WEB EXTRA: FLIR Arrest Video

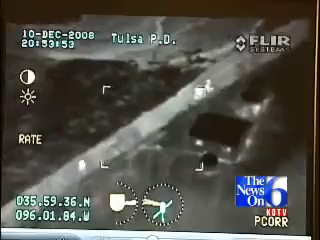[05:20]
We're through the gate, so just direct us in. Oh, good.
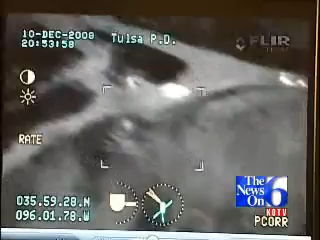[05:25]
Yeah, just drive to your west now, and you'll see them. They're right off the roadway there, just maybe a hundred yards or so further.